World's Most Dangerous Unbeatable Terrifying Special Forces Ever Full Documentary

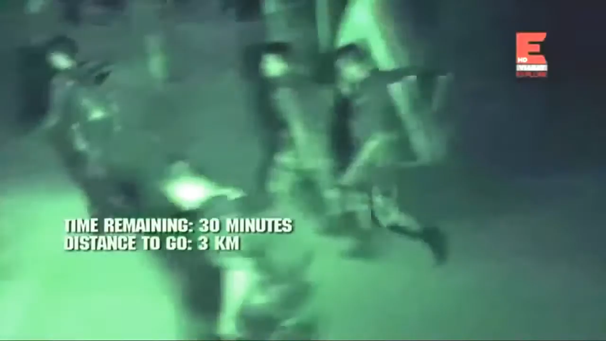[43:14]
Team spirit is vital in completing the run, and Recruit 3 has taken on additional weight.